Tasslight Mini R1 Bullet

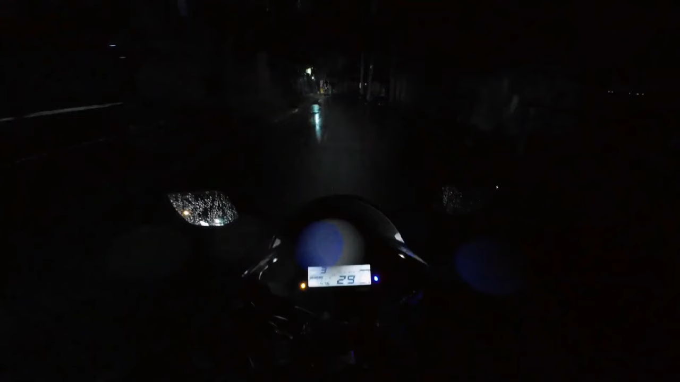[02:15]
টেসলাইট যেটা আছে, টেসলাইট আরন বুলেট, সেটা আমি জ্বালাইতেছি এখন। বুম, এই যে দেখেন এইটার লাইটের পাওয়ার কতটুকু। আমি যদি এখন আপনারা বুঝেই গেছেন যে এটার পাওয়ার কতটুকু,
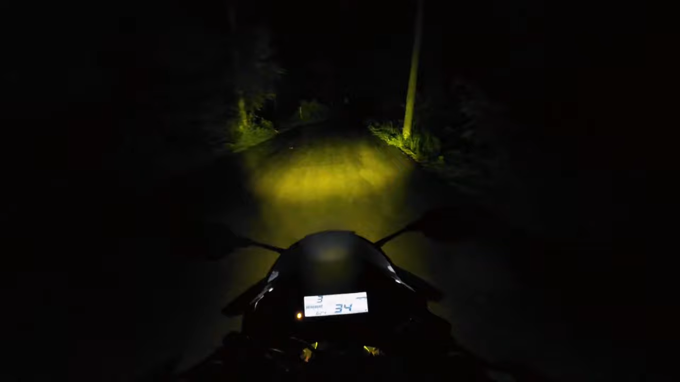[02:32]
আমি যদি হেডলাইটটা অফ করে দেই এখন আপনারা বুঝতেছেন যে এটার পাওয়ার কেমন। এটা হচ্ছে লো বিম অ্যান্ড এই হচ্ছে হাই বিম,
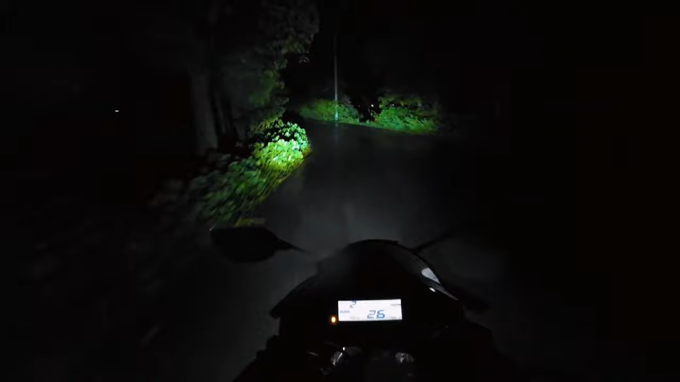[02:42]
একদম পুরা কি বলবো মাথা নষ্ট। আমি যে কেন এটা নিতে চাইছিলাম এখন হয়তো বা আপনারা বুঝে গেছেন। এখন যদি জ্বালাই এখন হচ্ছে হাই বিম লো বিম দুইটাই একসাথে জ্বলতেছে, এটার মধ্যে চারটা মোড আছে, আমি আগেই আপনাদেরকে বলছি।
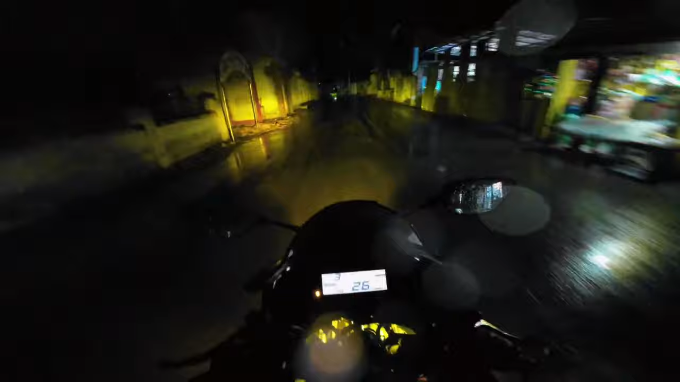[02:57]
এটা নামে যেরকম বুলেট এটা কাজে ওইরকম বুলেট।
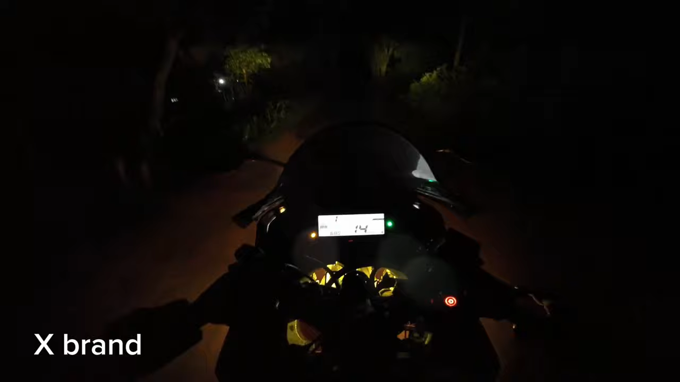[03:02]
আমি এখন একটা নিরিবিলি একদম রাস্তায় চলে আসছি, এখন আমার বাইকে যে লাইটটা অন করা আছে এখন হচ্ছে এটা হচ্ছে এক্স ব্র্যান্ডের, যেটা 3200 টাকা দিয়া আমি কিনছিলাম, মানে 3200 টাকা জোড়া।
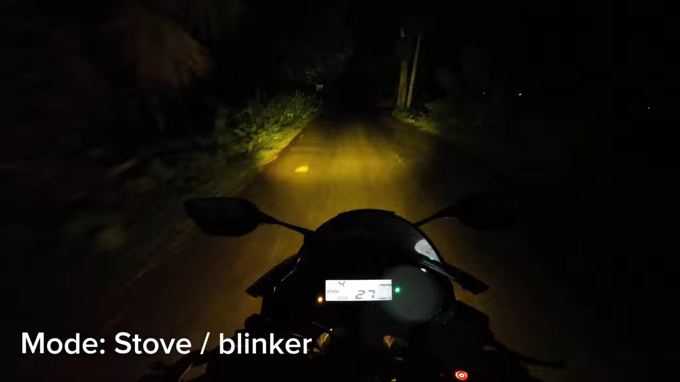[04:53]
এই যে একদম চোখে মেরে দিছে একদম। সো হ্যাঁ, এই জিনিসটা আমার কাছে খুব ভালো লাগছে, এই যে সামনে থেকে আসতেছে।